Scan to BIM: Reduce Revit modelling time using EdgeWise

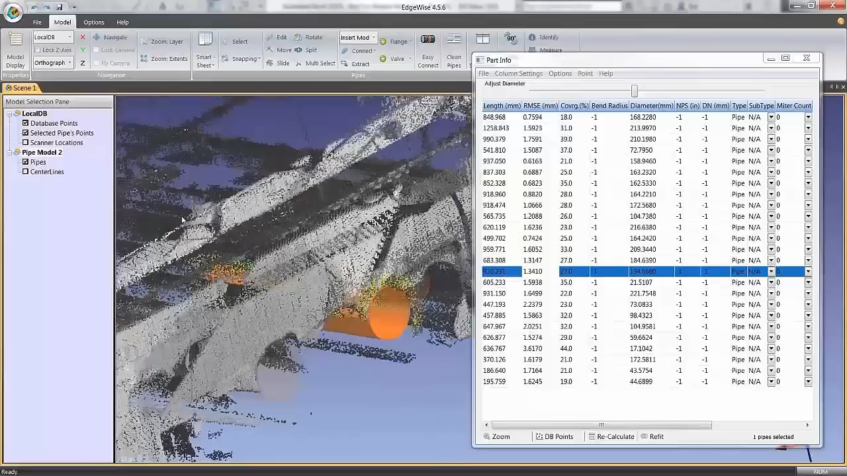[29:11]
actually have a look and I think probably it's got that right you can see from the cylinder file it looks like that is a ducting position
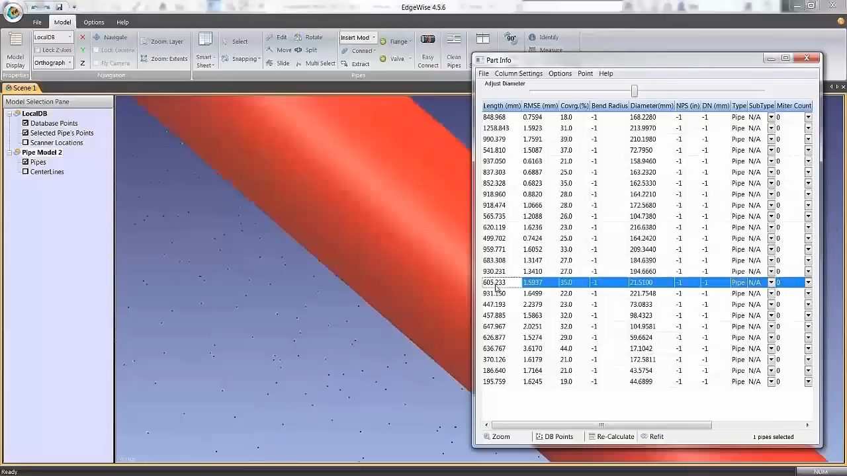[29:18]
so any that we discover that isn't a duct yeah okay there is one that I would say probably isn't one you know it's found enough in that point those set of points there to think that is a cylinder
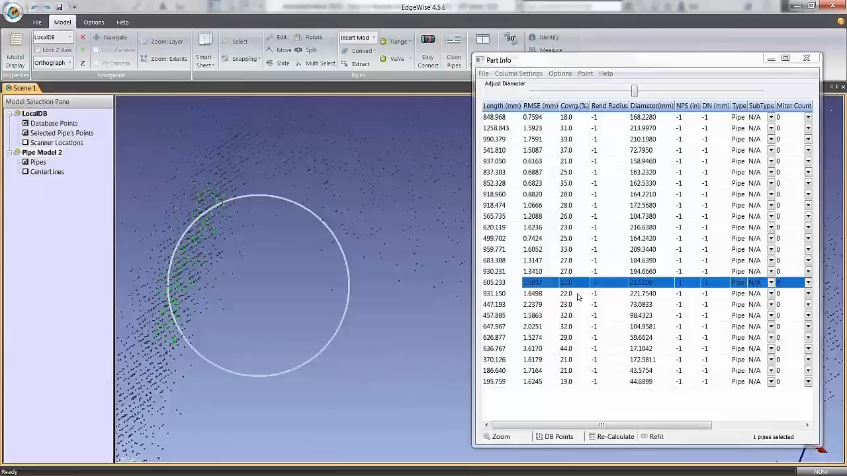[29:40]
other people looking at that might say well that doesn't look like one so all I need to do is to highlight the pipe that I found and press the delete key it really is as simple as that again maybe that one as well and I suppose as you get down to the bottom of this list with the lower
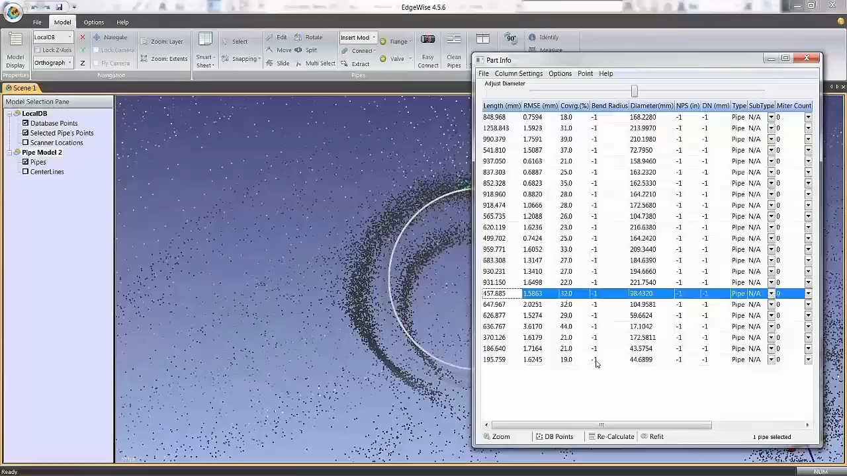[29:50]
diameters and the lower convergence of points then we're probably going to get some more we're probably going to start getting those erroneous results at that particular point again that looks like an erroneous result so we'll get rid of it
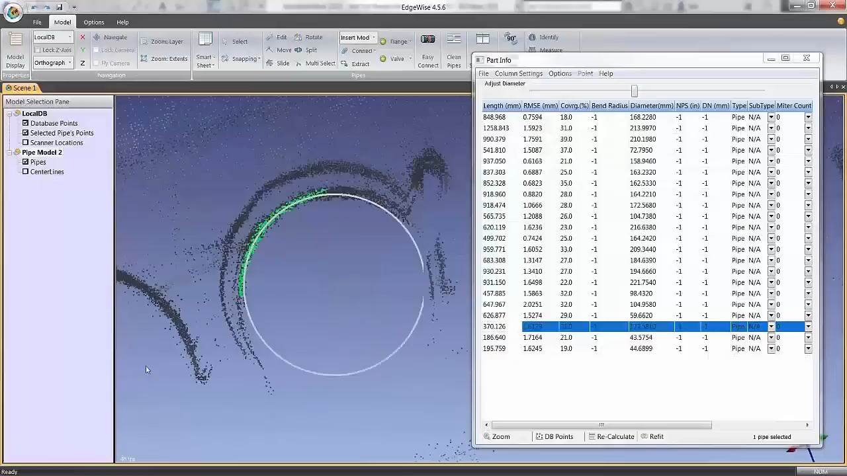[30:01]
so you can see that it's very very quick and easy to sort of push through this particular model and make sure that it's make sure it's finding it
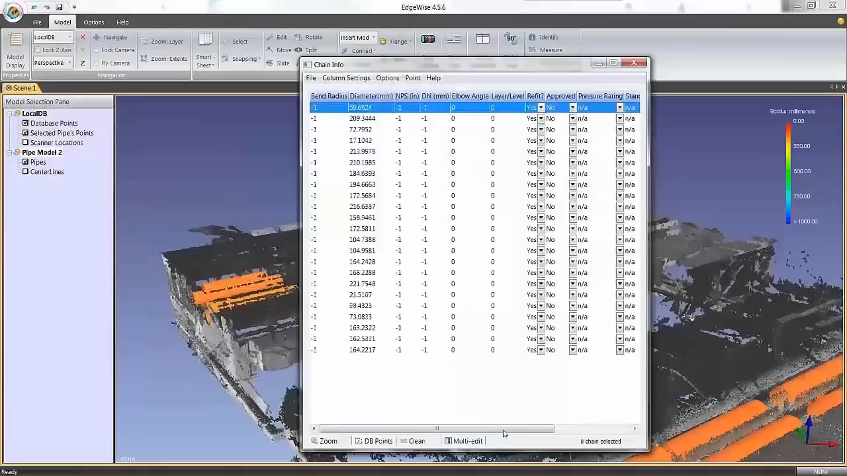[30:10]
we do have the ability to change any element that we want so if I just click on one and highlight it I can see that's the one that I'm looking at
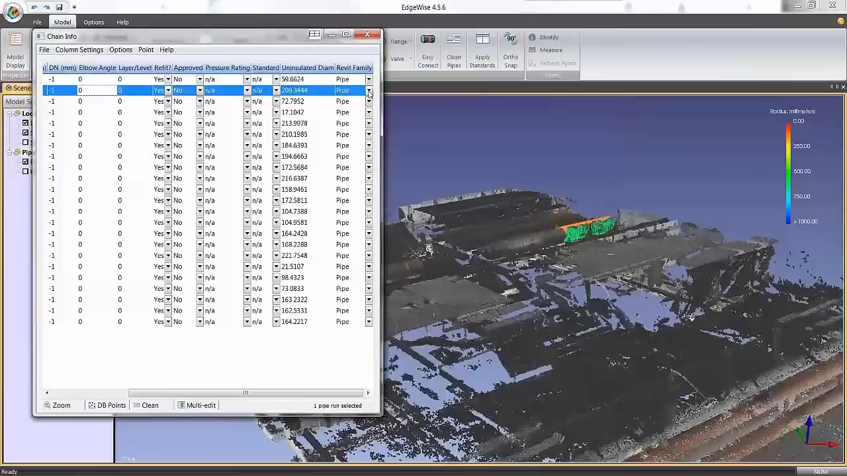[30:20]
if I decide that that's not a pipe I can change it into a duct for example and very quickly we can just change those we can highlight all as well and things like that if we want to as well
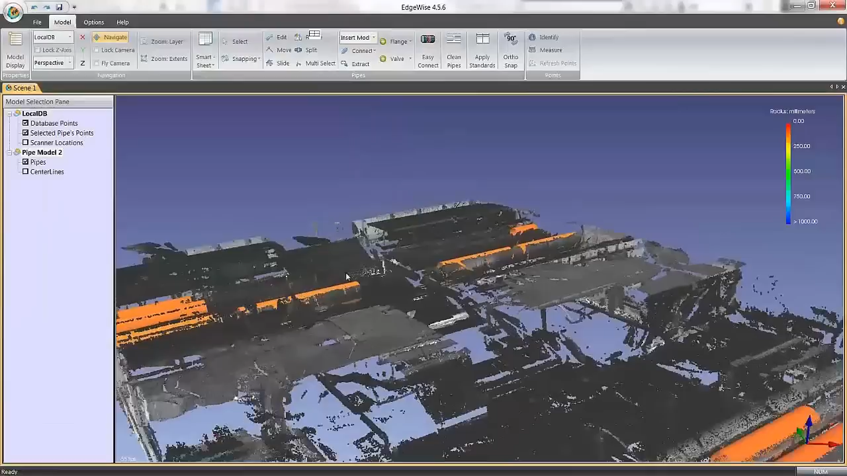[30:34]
we are able to with any of these pieces of ducting use things like clean pipes just to see if we can get any of the pipes to
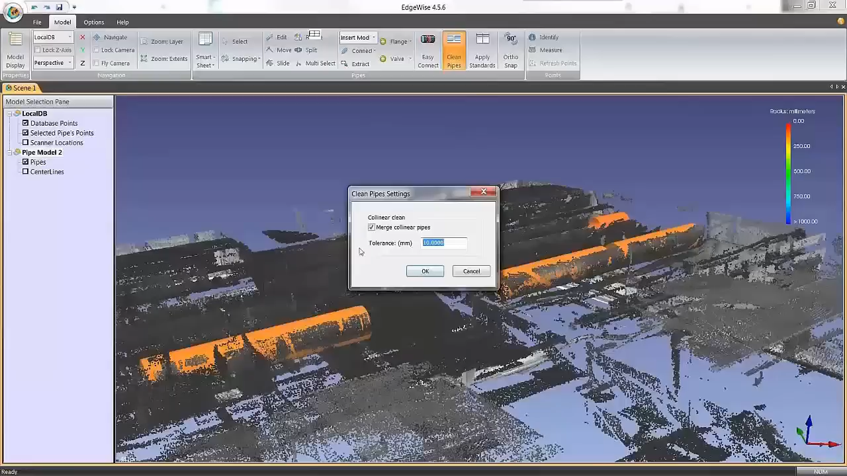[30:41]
sometimes when you're creating pipes obviously they can come slightly out of alignment so this will allow us just to bring
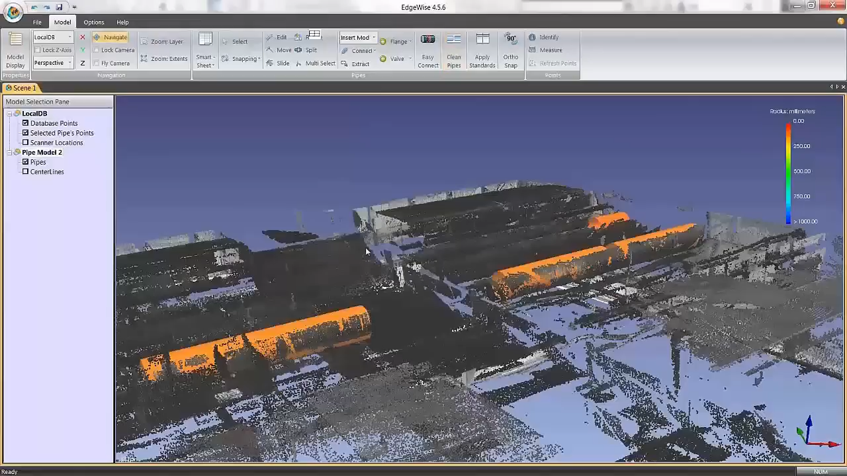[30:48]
those into alignment so that we can more easily snap them together in the Revit software we can also do Easy Connect and Easy Connect will look at
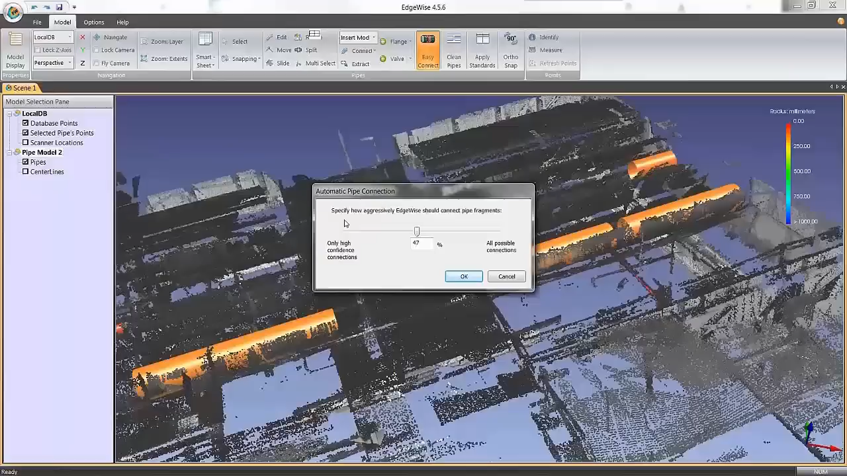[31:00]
actual connections within the model and will allow us to find the connections such as maybe between those pieces of ducting throughout the whole thing so I'm just going to press OK and you can see there it says actually obviously that is one ducting run so it's connected it all up for us and we can see the results of that we can also do that connection manually as well and I won't go through that but that connection is there and
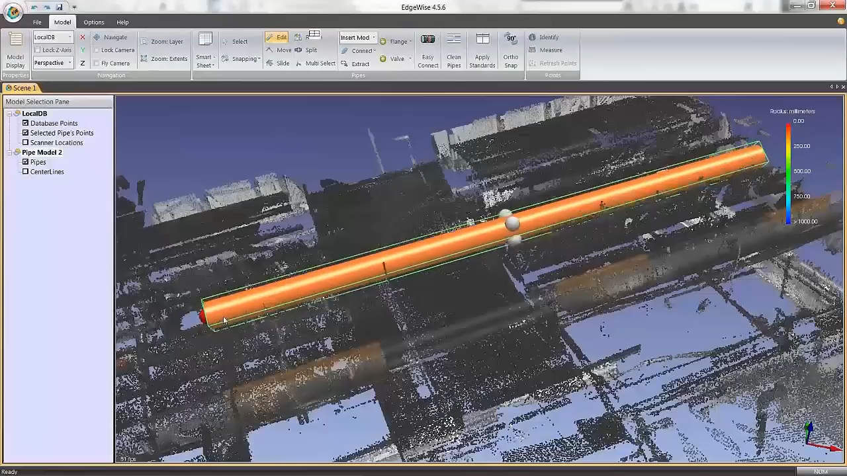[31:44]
all that all we do to do that is just snap between the two points to do the manual connection as well and we can also do all these editing tools so if I go to edit on this and then click on this pipe I can click on this and expand it to where I need it to be and put it wherever I want it to be so it's it's very very intuitive in that sense we've also got the ability here to apply the standards and if I apply standards and I can apply the European ISO 2531
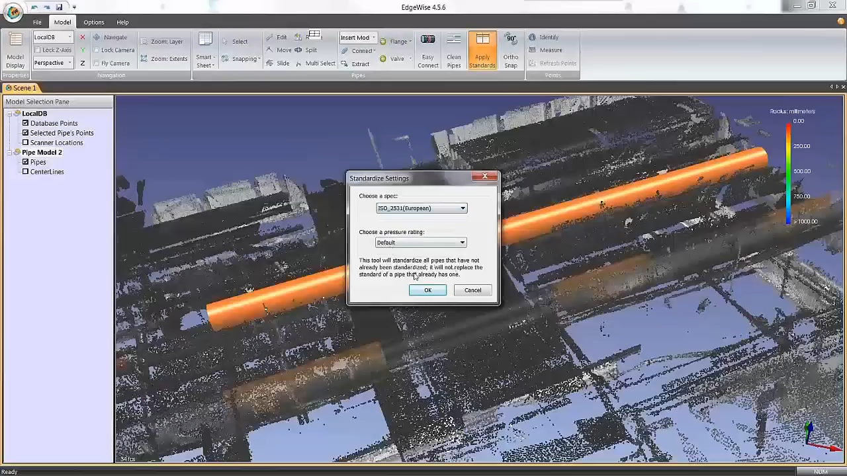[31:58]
for example and if I press on that and press OK what that will have done is in my
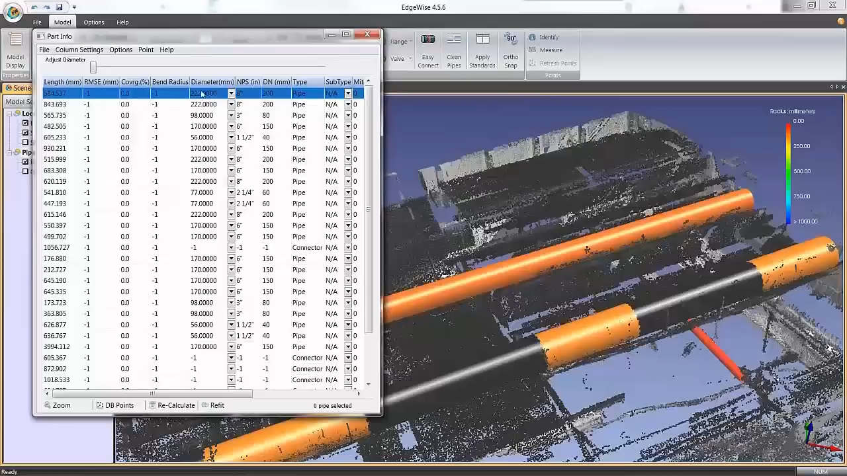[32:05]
diameters here the diameters will have all been rationalized to the European standards and again we can do an export to Revit and
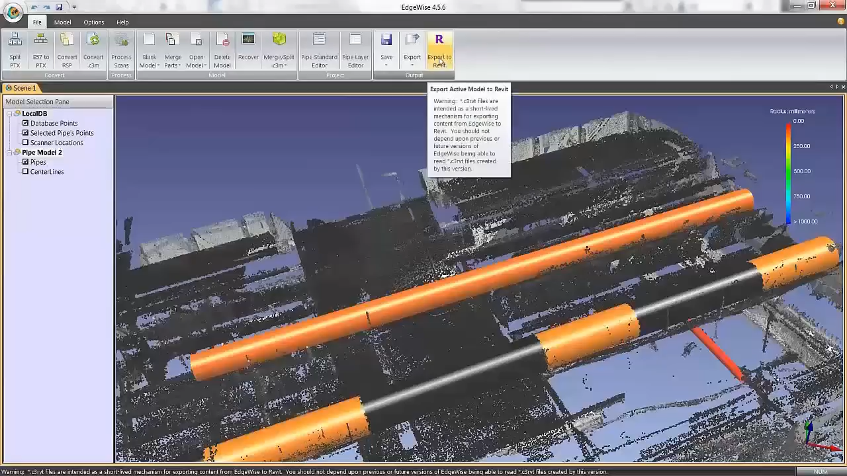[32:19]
we can push this across and we can when we're pushing it across we're able to either bring it across as family objects or as placeholders at this point in time unless you're using
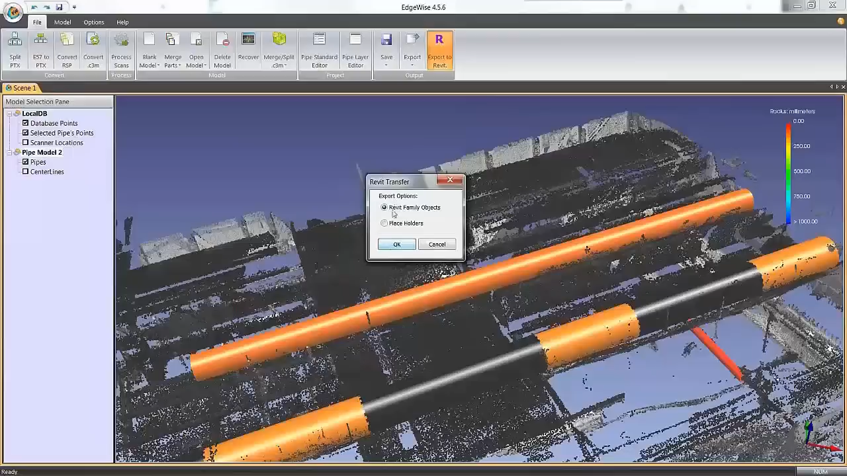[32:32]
CAD software we don't get the fittings that come across with it at this point and but I was talking to I was